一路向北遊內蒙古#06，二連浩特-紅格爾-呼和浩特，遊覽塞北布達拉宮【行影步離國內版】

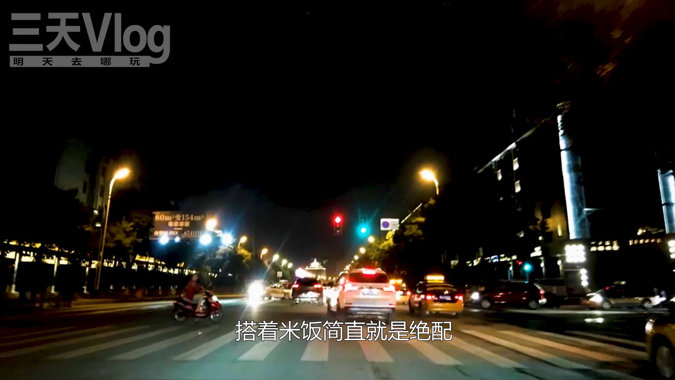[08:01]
完饭已经是晚上十点餐厅里仍旧人生顶飞外面还下着小雨沿着通道南街南行看一看夜色